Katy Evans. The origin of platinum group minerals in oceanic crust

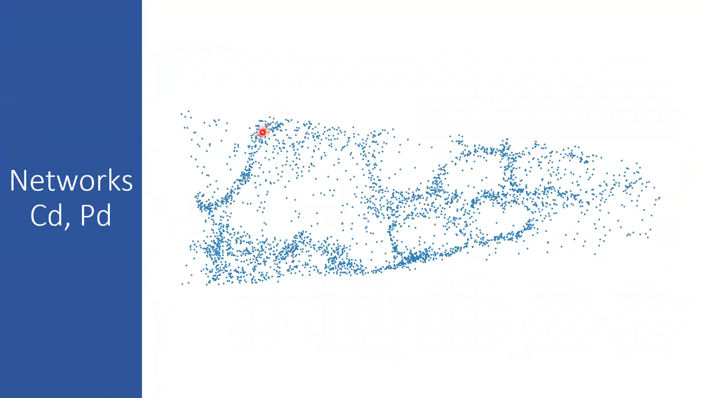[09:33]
This is the cadmium network that I mentioned. And you can see it's really defining these boundaries. If we look at palladium,
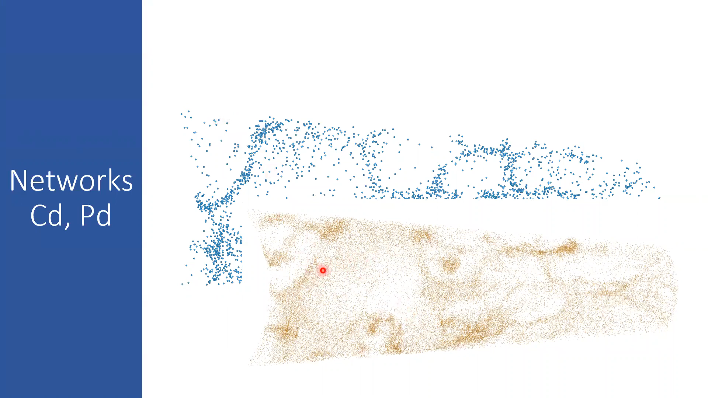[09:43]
you can see it's coexisting with cadmium on the boundaries, but it's also got its own enrichments in the center of these subgrains.